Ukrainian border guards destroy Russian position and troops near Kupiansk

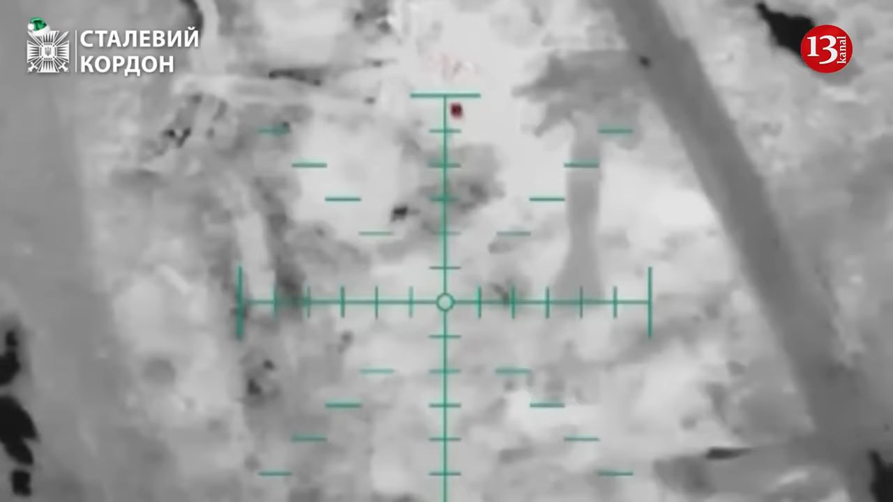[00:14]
Ukrainian border guards near Kupyansk destroy Russian position and troops. The Ukrainian defense forces in the Kupyansk direction discovered the enemy position and attacked it. The process of destroying the occupiers was captured on video, reports the State Border Guard Service of Ukraine.